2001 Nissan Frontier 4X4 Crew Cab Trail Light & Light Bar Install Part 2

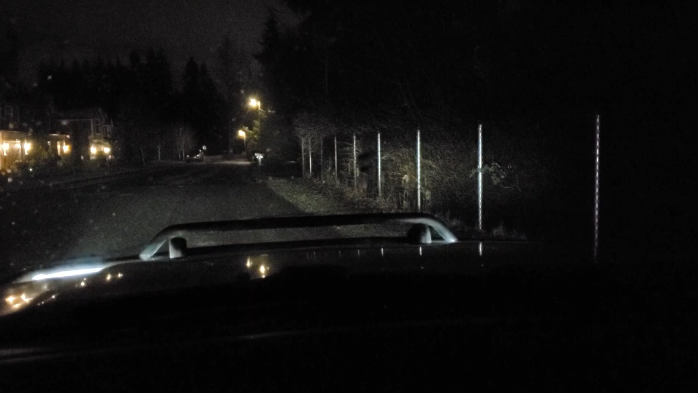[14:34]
So, I'll turn them off, so you can see how dark it is. And, I'm gonna turn these on now.
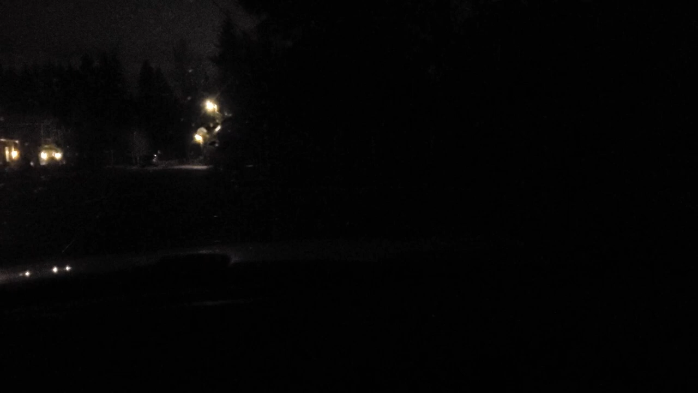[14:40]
This is the light bar on the front, and the trail lights. So, check this out. Boom. Here's my headlights. Cannot see over there. Trail lights with the headlights. Boom. That is amazing, guys. Definitely a huge improvement. I love it. And no issues.